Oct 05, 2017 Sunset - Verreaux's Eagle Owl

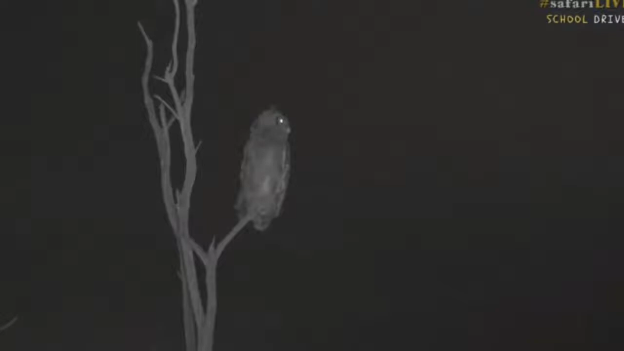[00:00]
Well we haven't been able to find the biggest nocturnal mammalian predator but we found you one of the biggest nocturnal avian predators. This is a giant eagle owl or a varose eagle owl. To give you an idea, he's probably about 70 centimeters tall. Look at that, isn't that cool? Now he's being buffeted by the wind.